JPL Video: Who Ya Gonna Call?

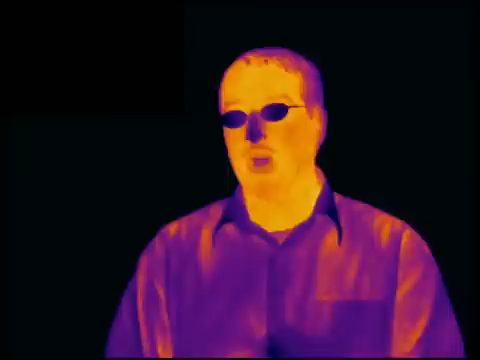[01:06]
In the infrared light, what you're seeing is the thermal emission, so you're seeing the heat radiation from me, actually.
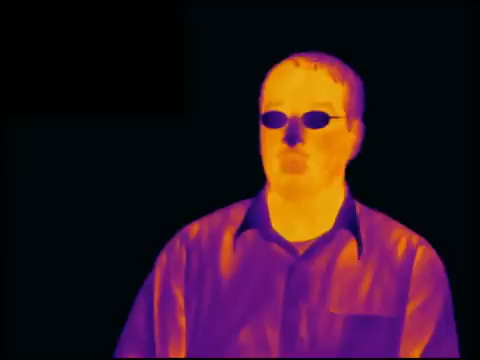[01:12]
So I'm glowing in the infrared where I'm not glowing in the visible.